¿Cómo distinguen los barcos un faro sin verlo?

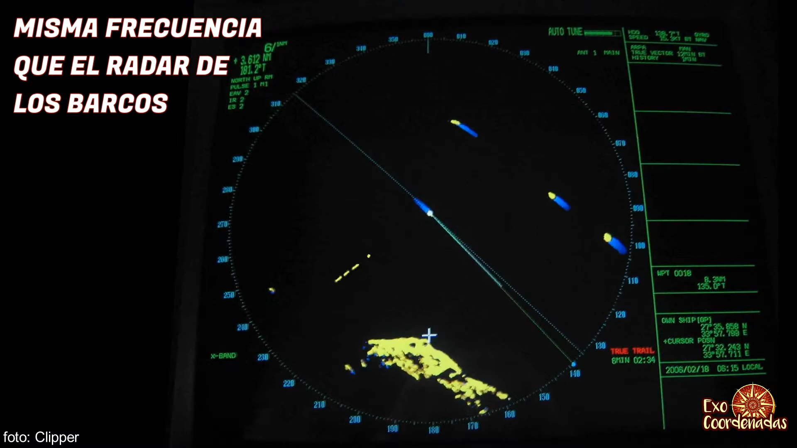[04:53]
Y así, la pantalla del radar a bordo de los barcos es capaz de mostrar el código morse que identifica a cada faro. En esta pantalla radar, vemos el código morse para la letra O de un faro o una boya que hay cerca.
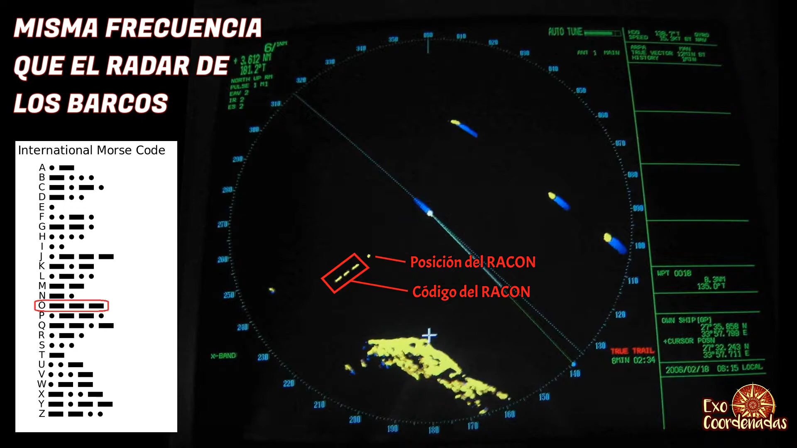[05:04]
Veamos otro ejemplo. ¿Sabrías decirme la identificación de la baliza radar que se ve en pantalla? Es la letra G, dos rayas y un punto.
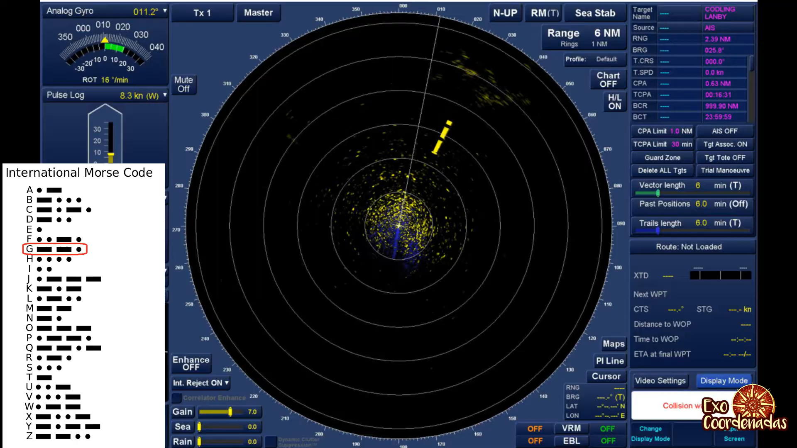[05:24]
¿Qué más? Pues algunos faros modernos también usan el sistema de identificación automática, o AIS.